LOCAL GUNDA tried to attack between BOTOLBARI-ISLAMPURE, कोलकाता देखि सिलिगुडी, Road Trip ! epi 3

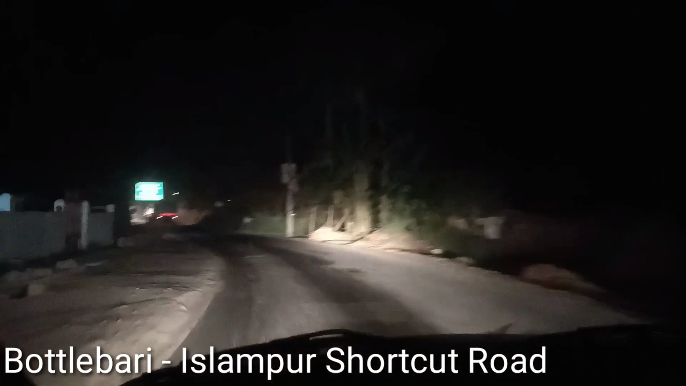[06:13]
फेज यो बाटो चाहिँ यो बतलबाडीदेखिको इस्लामपुरको सर्टकट हो,
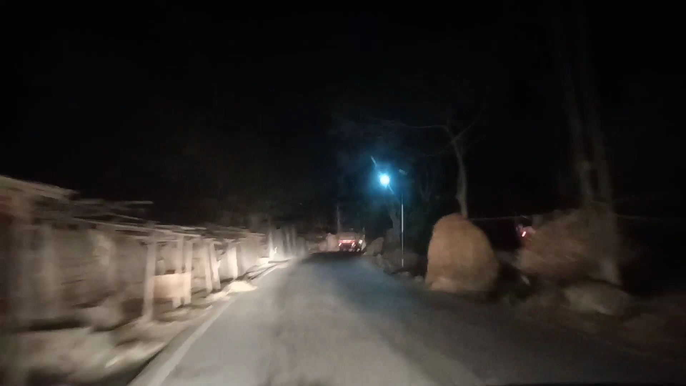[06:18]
72 किलोमिटर काँदेल भएर ग्रामको बाटो हो।
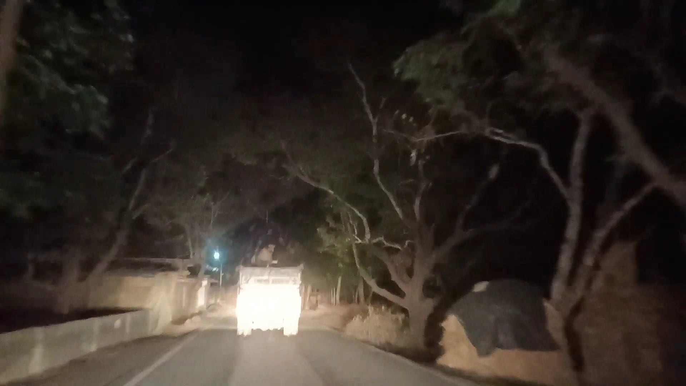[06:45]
हामीलाई पनि गाडी रोक्ने चेष्टा गरिरहेको थियो, बहुत ट्राई गरेको थियो तर हामीले गाडी रोकेन।
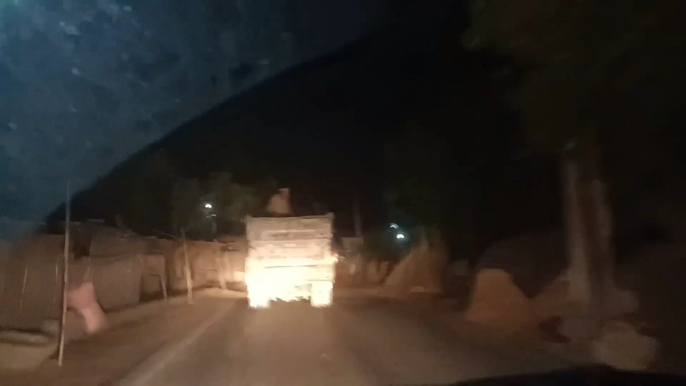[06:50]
हामीले मेन्टली कन्सियस थियो राति गाडी कुदाउँदाखेरि, तिनीहरूले पुरा एकदम बाटै ब्लक गरेर गाडी रोकिरहेको थियो केटाहरूले, जबरजस्ती थिए भए पनि निक्लेर आएको।
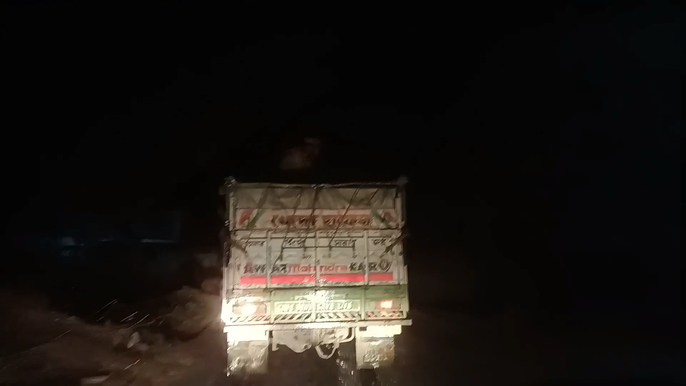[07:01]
र फ्रेन्ड्स त्यही इन्फर्मेसन चाहिँ के हो भन्दाखेरि, यो बतलबाडीको सर्टकट 72 किलोमिटरको इस्लामपुर रायगन्जको सर्टकट चाहिँ राति हिँड्नु चाहिँ ठिक छैन, डेको लागि रोकी।
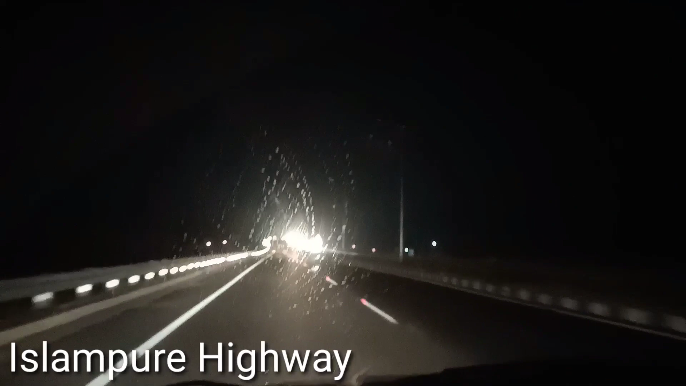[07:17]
दिस इज इस्लामपुर सिलगढी हाइवे 4 लेन।
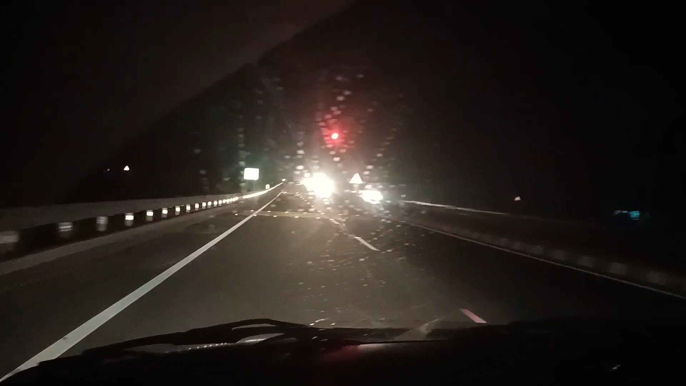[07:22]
फ्रेन्ड्स रातिको 11 बजिसक्यो, है धुप धुप पनि भयो, राति हुँदा सर्टकट हिँड्ने हुँदा गुन्डाले झन्डै लुट्यो।
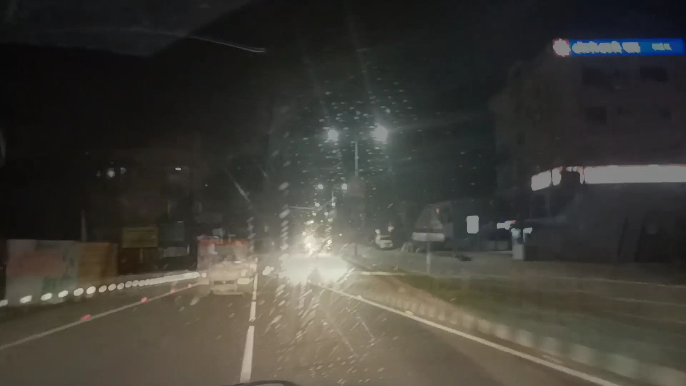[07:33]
खबरदार, इस्लामपुर बतलबारीको सर्टकट राति चाहिँ पटक्कै हिँड्नु हुँदैन। फ्रेन्ड्स फाइनल्ली सिलगढी आइपुग्यो, रातिको 12 पनि बज्यो।